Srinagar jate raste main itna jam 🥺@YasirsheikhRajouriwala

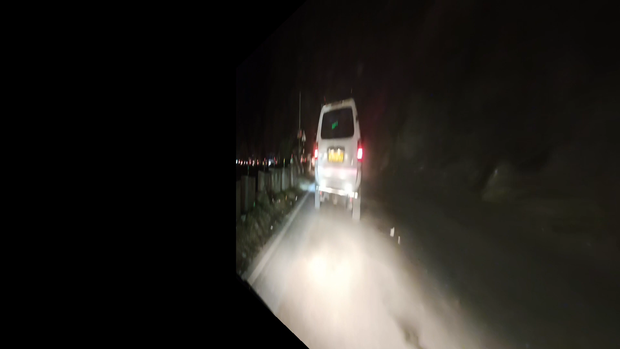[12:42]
कब से जाम में फंसा हुआ था, सामने देख लो लाइन जाम की कितनी है,
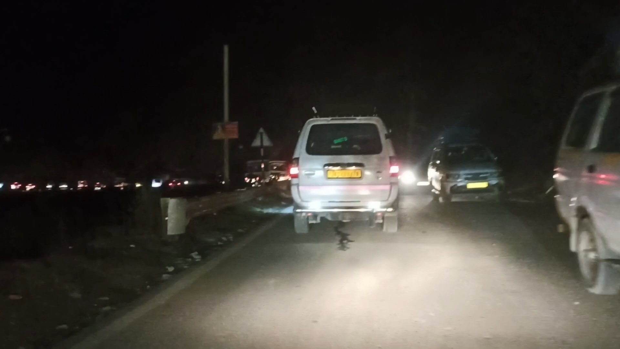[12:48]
क्योंकि लोग ओवरटेक करते हैं यार, खाली डबलिंग कर रहे हैं, तो उसकी वजह से इतना लंबा जाम लगा हुआ है।
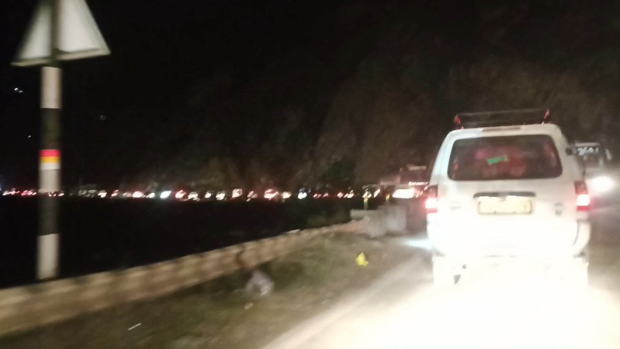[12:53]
और ये जाम बनिहाल तक है, रामबन रामसू से बनिहाल तक साहब लगा लो, ऐसी ही लंबी लाइन है।
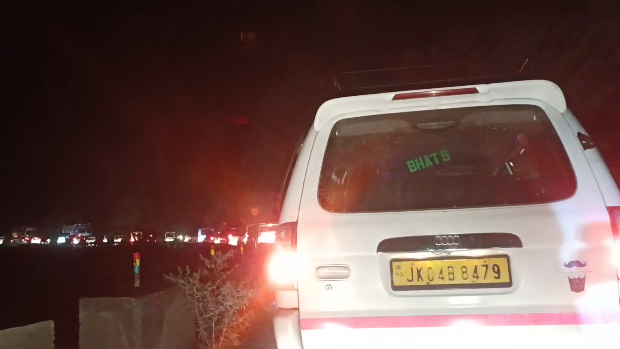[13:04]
और मैंने आपको पहले ही बोला था कि जो नेशनल हाईवे है उस पर जाम नहीं लगता, अगर लगेगा तो सुबह से शाम हो जाती है। और सामने देख लो ये लाइन लगी हुई, तो आप देखते हैं कश्मीर कब पहुँचते हैं, और जब भी पहुँचूँगा तो आपको पूरा बताऊँगा यार।
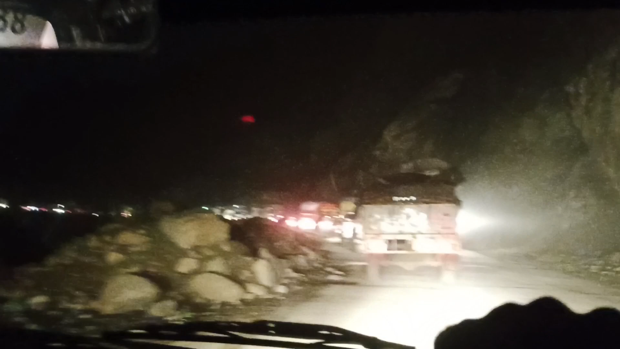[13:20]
गाइस अभी बनिहाल नहीं पहुँचा हूँ, और ये जाम देख लो, ये लाइनें देख लो, पीछे भी आपको बताई लाइनें, और अभी भी बता रहा हूँ, ये देख लो वो सामने तक, और इससे आगे कहाँ तक है कोई पता नहीं है,
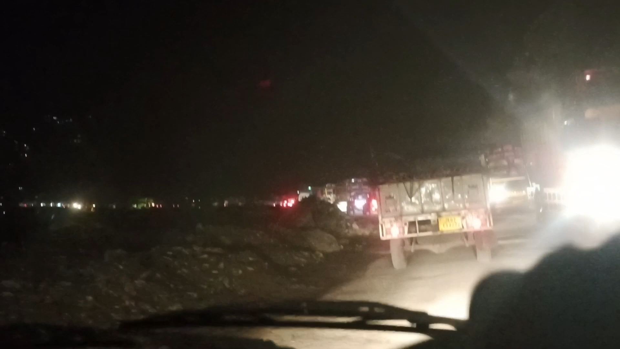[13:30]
और अभी यहाँ पहुँचा हूँ, इतना लंबा जाम है यार।
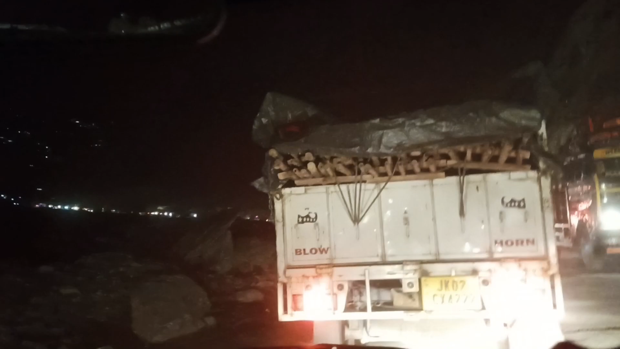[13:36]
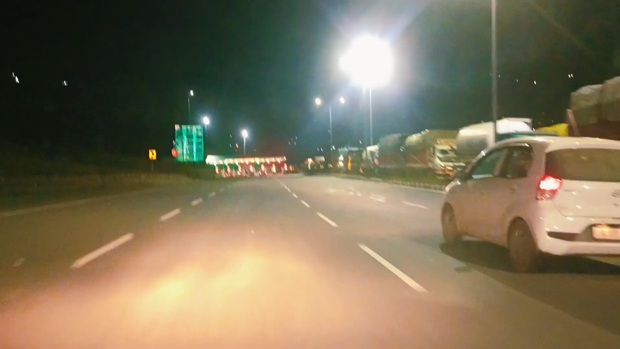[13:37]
तो फाइनली गाइस सुबह 10 बजे निकला था,
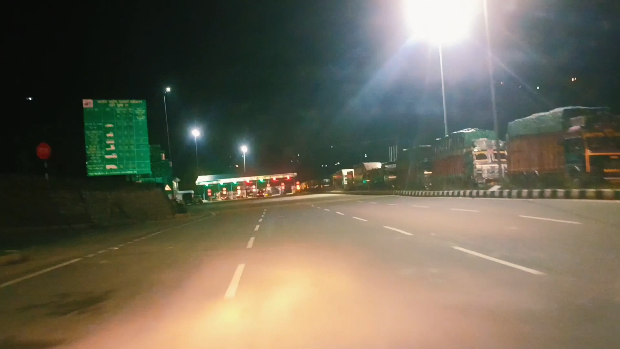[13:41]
और अभी 10 बज रहे हैं, और अभी मैं पहुँचा हूँ बनिहाल टूल प्लाजा पर, और अभी यहाँ से टूल कटवाते हैं और फिर निकलते हैं